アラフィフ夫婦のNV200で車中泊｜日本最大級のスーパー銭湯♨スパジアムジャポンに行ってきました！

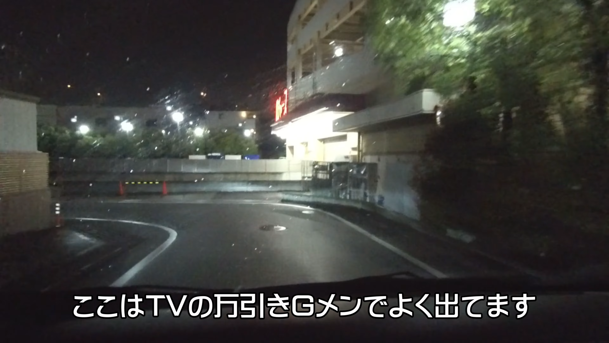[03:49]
ここが映れてしまうG名に乗っ掛けられるところにさようならさようならうわ結構降ってきた地元ロジャス通過です行くならみんなのロジャスロジャスってもうCMやってないよねあれテレビコマーシャルだよねラジオ?
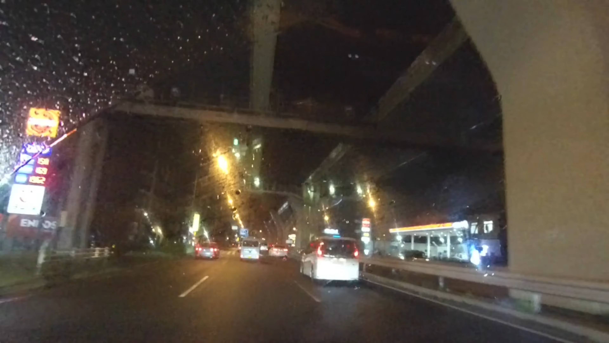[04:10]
その歌聞いたことある?ないなんで俺知ってるんだろうじゃあラジオじゃない
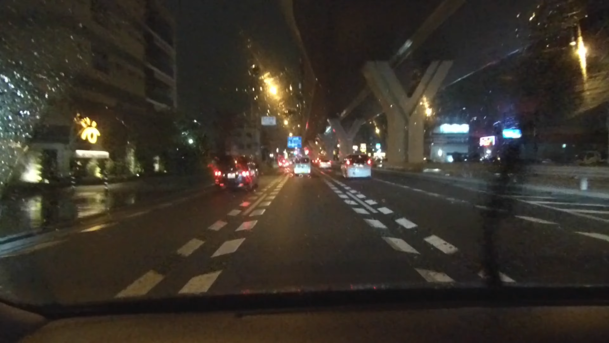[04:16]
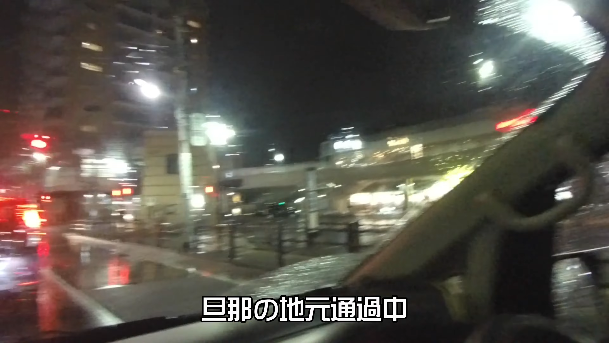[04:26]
大阪保証になってる変わってる三ノ省まだあんだ同じもの通過中です
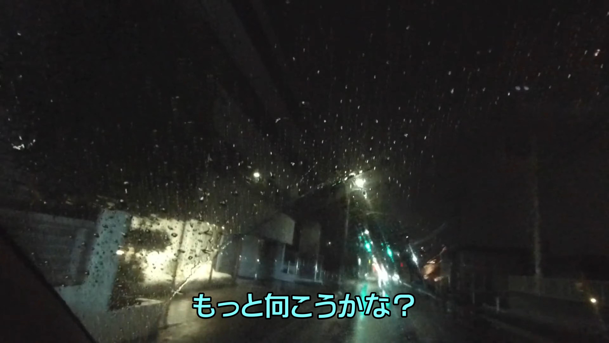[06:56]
あれここじゃねぇでもっと奪おうかな踏み切り行っちゃうもんまずいな
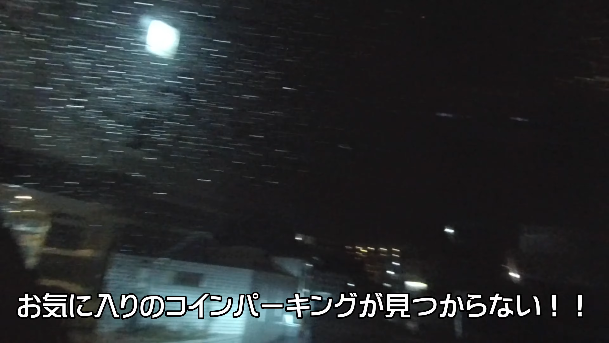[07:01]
ちょっと追い込んだでもこの通りはこの通りこの通りはこの通り無くなってたりしてな
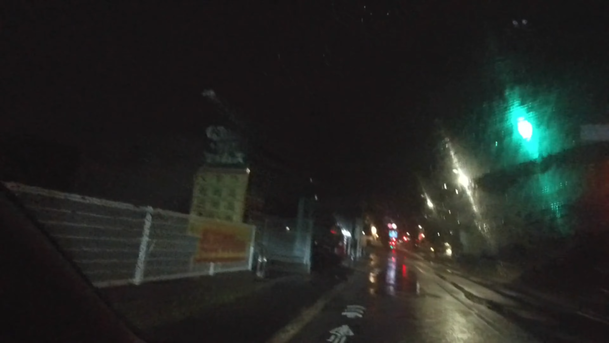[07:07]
まずいなコンビニもねーよ予定変更です行く予定だったらコインパーキングが無いから無くなっちゃいました予定変更して今からユビラに向かいます交流しなきゃいけないんだっけか